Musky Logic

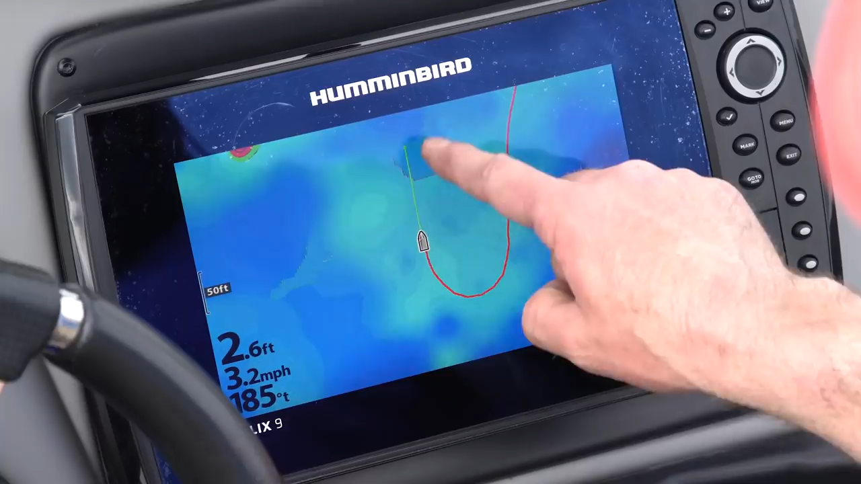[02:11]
On screen: speed 3.2 mph
And the auto chart live feature on the Humminbird graphs is something that's really kind of changed my world as far as making it a lot easier to find those areas.
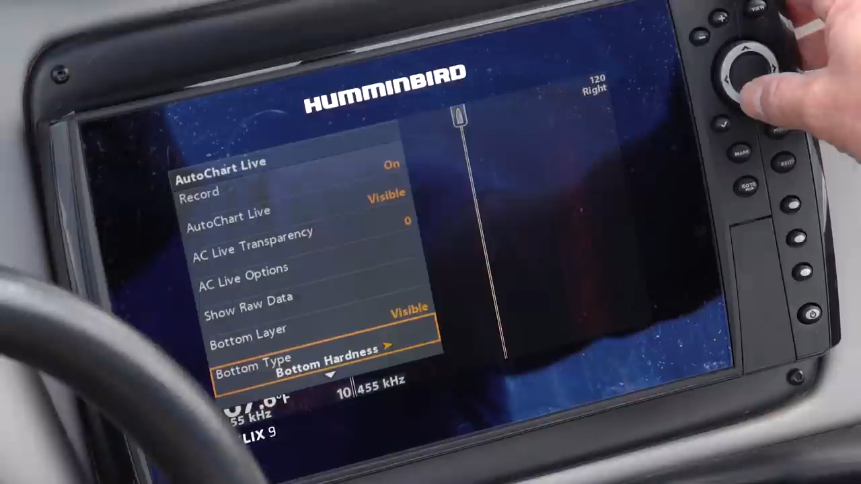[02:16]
You can go into your settings and actually, you know,
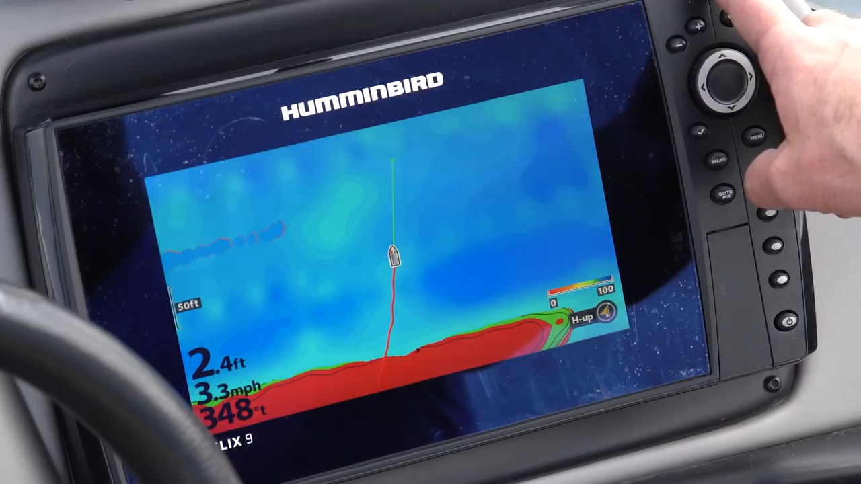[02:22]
On screen: speed 3.3 mph
build a custom map of the lake that auto populates as you're driving around and it color codes it by bottom composition.
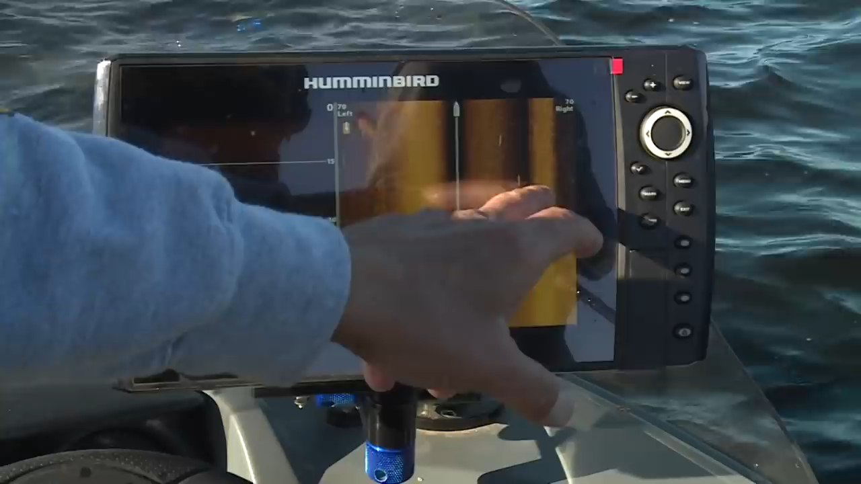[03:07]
You know, you can be looking, you know, a hundred plus feet to either side of the boat and actually identify, yep, that's a muskie over there.
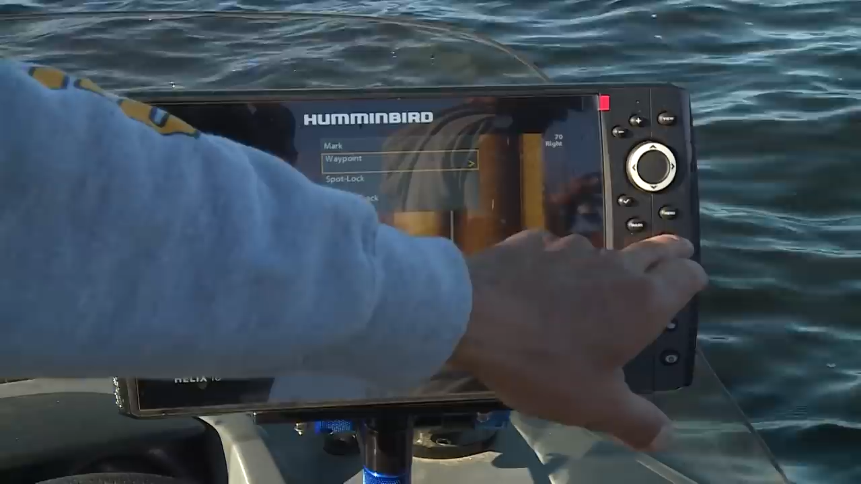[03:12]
I can scroll my cursor over and actually put a waypoint
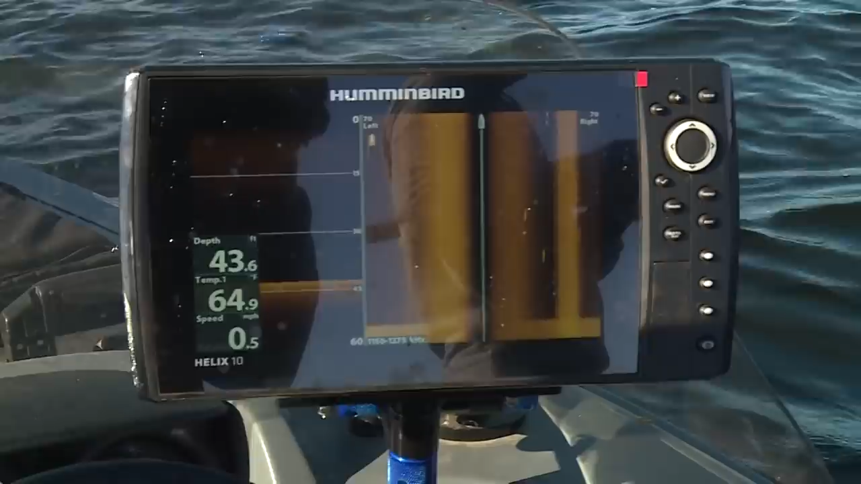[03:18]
On screen: depth 43.6 ft
right on the muskie where it's sitting and then, you know, circle it.
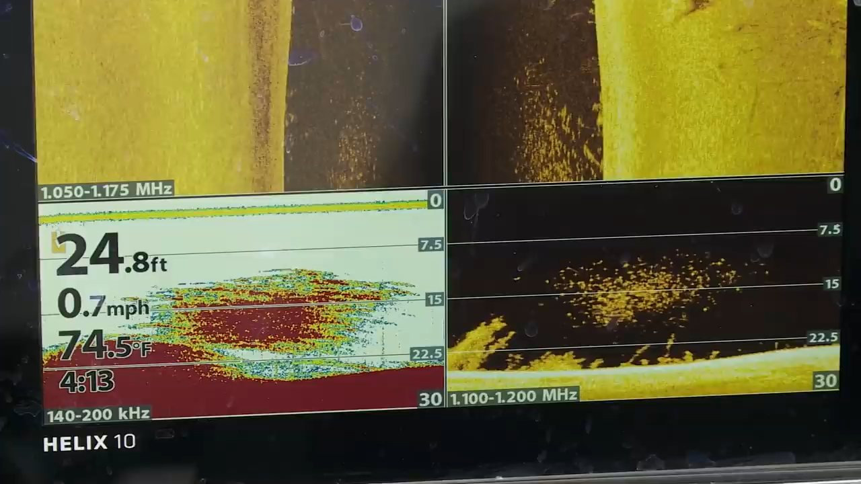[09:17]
On screen: depth 24.8 ft, water 74.5°F, speed 0.7 mph
Those muskies can be had finding the bait through side imaging technology, casting baits, artificial baits like paddle tails and crankbaits.